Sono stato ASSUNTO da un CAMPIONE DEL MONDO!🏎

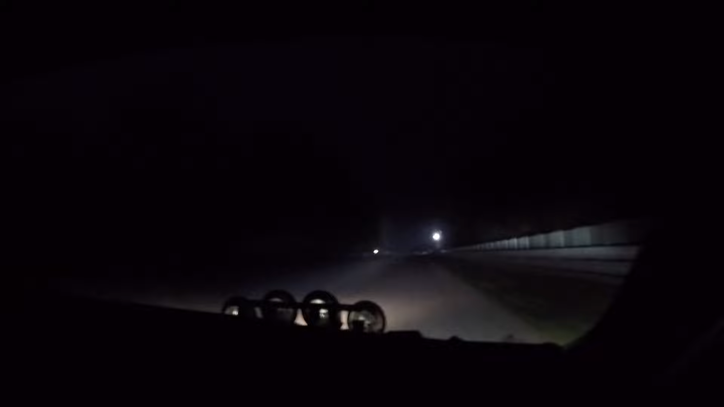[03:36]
L'autodromo non è illuminato Non si vede nulla E il più delle volte le barriere utilizzate per fare le curve sono tutte dello stesso colore Non avendo mai seguito il rally non sapevo neanche il discorso di queste note